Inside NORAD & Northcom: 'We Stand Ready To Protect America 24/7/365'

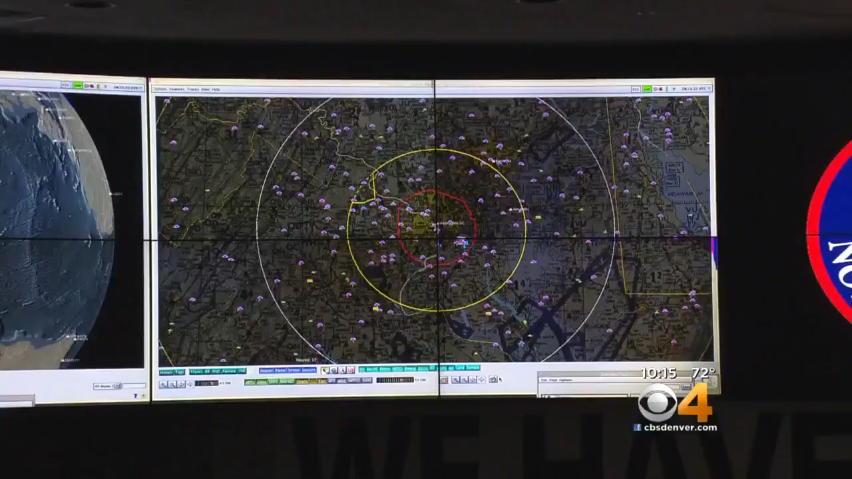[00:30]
On the wall, they monitor air traffic for internal threats.